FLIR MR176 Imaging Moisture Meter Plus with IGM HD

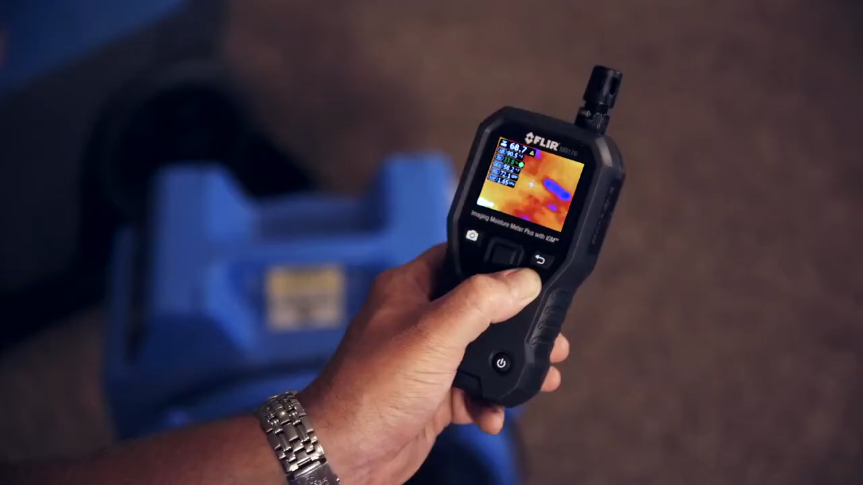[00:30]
It lets you see invisible cold temperature patterns associated with moisture evaporation,
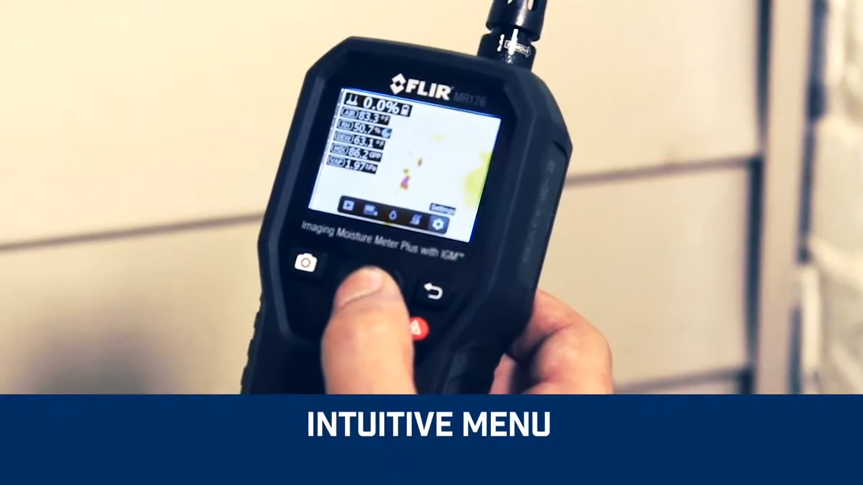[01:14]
The intuitive menu on the MR176 allows you to customize thermal images and readings, and troubleshoot fast.